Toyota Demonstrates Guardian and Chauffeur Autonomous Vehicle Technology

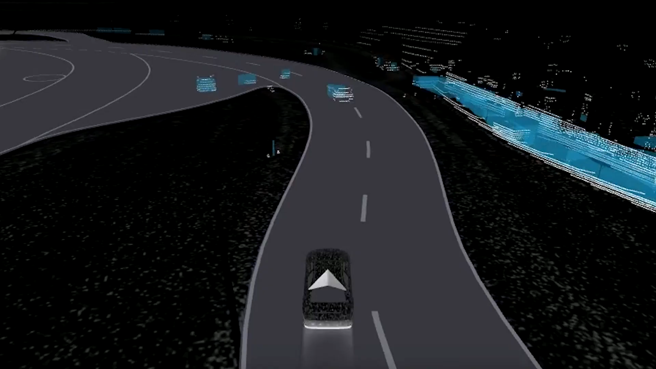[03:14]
The Guardian is going to take over where a car switches lanes in front of us in order to avoid debris.